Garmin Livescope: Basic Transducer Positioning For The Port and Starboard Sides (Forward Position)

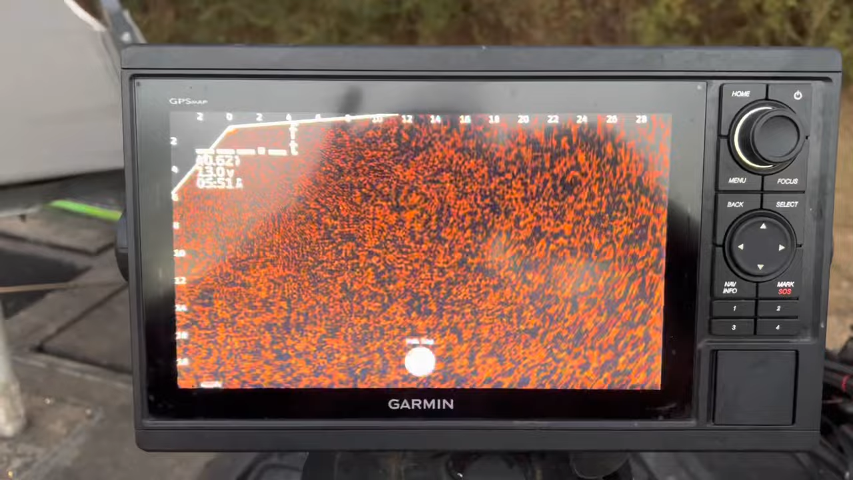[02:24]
If I had it like this, which is how some people do it, and then they say, man, it's not reading right. It's flipped.
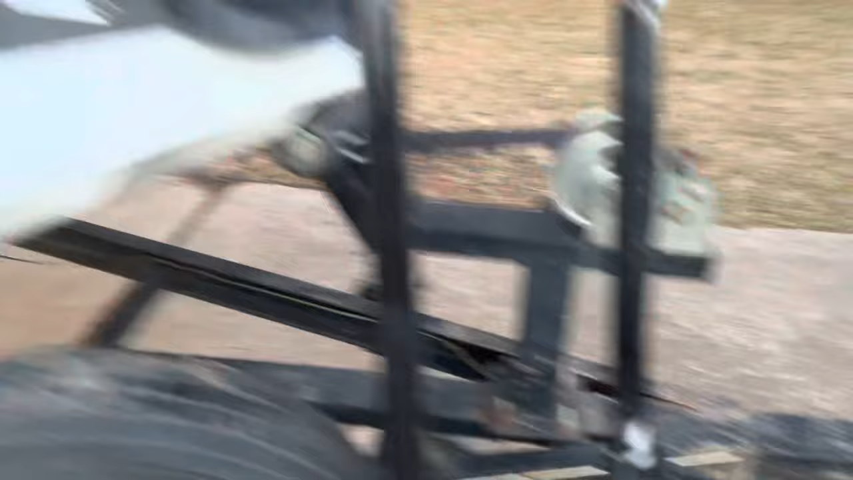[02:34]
Let's take a look at the – look at here. See how it's on partial screen?
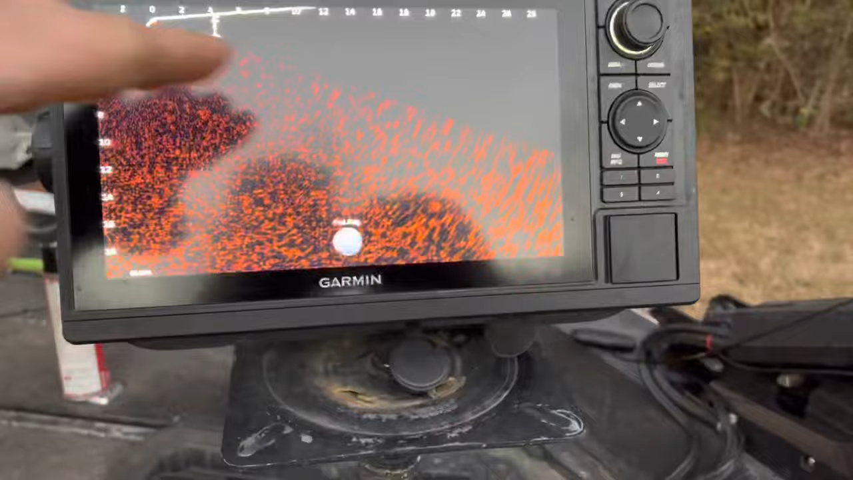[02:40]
That's because it's angled down. Now, the computer automatically, when you calibrate your compass, and when you calibrate your compass – and I had a video on that the other day – when you calibrate your compass,
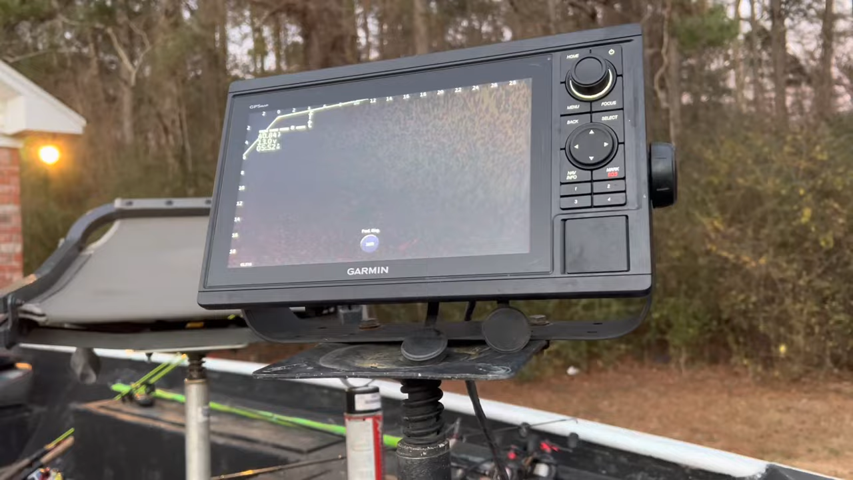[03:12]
There we go. Now, that is the starboard side. Make sure that focus is in.